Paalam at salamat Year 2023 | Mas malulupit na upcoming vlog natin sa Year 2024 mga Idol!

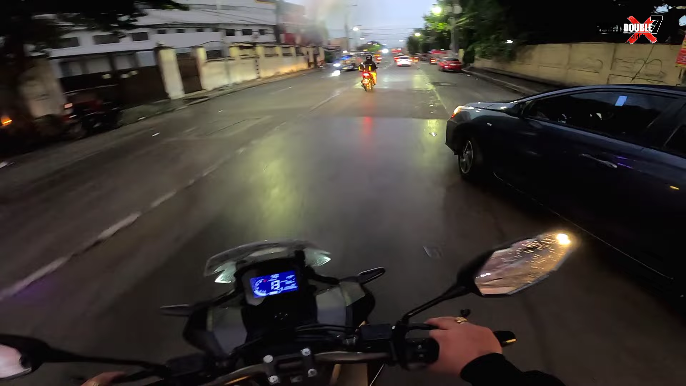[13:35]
Bigayan lang talaga At gano'n Nakabuelo na eh So yun na Dito na tayo sa ating Destination
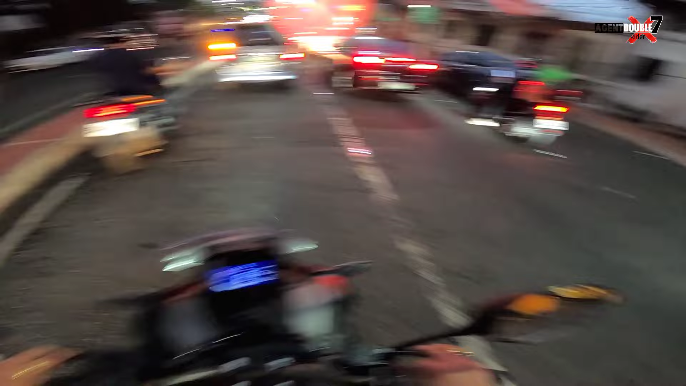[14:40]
Da Left side Ito na tayo So ganoon pa rin dito sa amin Sa pampunta Ganito talaga dito sa amin Masikip Masikip ang kalye
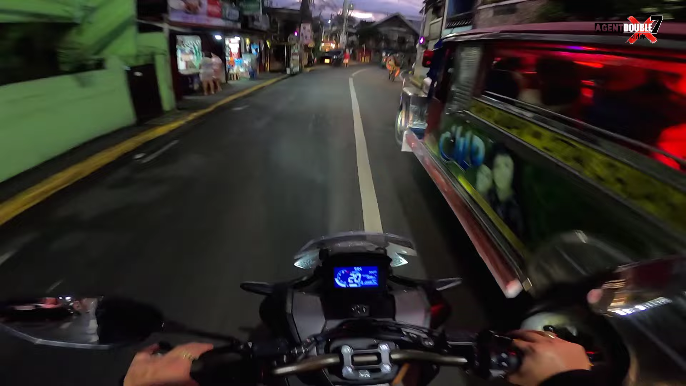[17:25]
Parami na nang parami Yung sasakyan Padagdag ng padagdag Pero yung kalye is Hindi naman na dadagdagan Diba So Congested Ang effect Ang effect Sa Congested Ang effect Nga So dito Maluwag na Hindi maganda yung Panahon ngayon
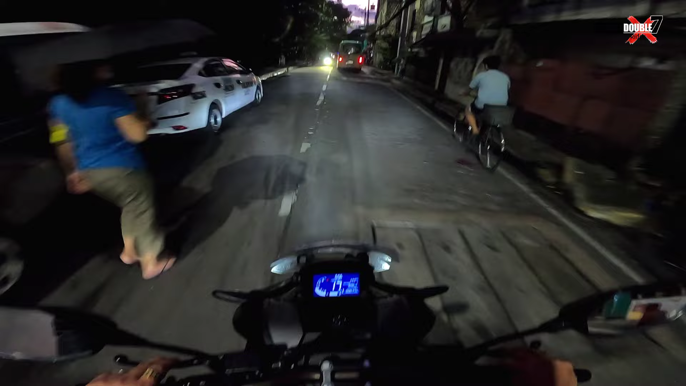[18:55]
Ayan Dito na tayo sa ating Destinasyon Sa punta Ito yung punta na sinasabi ng Pusod ng Maynila Yung punta Puanahin na Masi
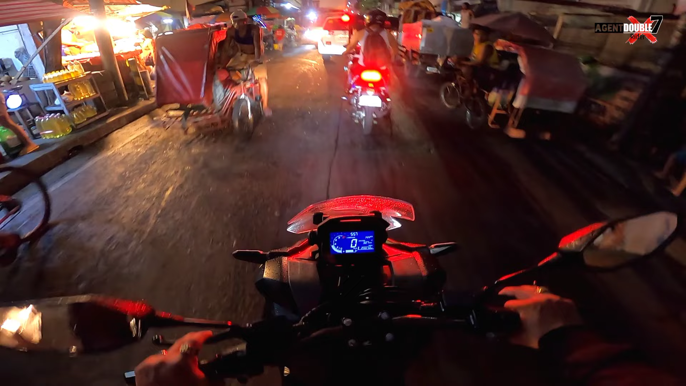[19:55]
So dito Masi kip Kayak masi kip dito
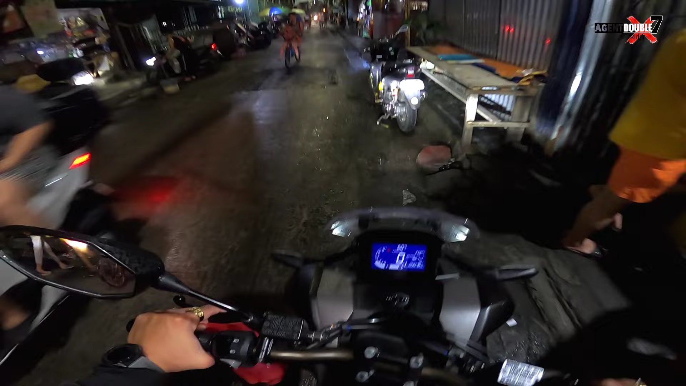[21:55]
Mission accomplished Balik na tayo Umulan dito Umulan Kasih maputik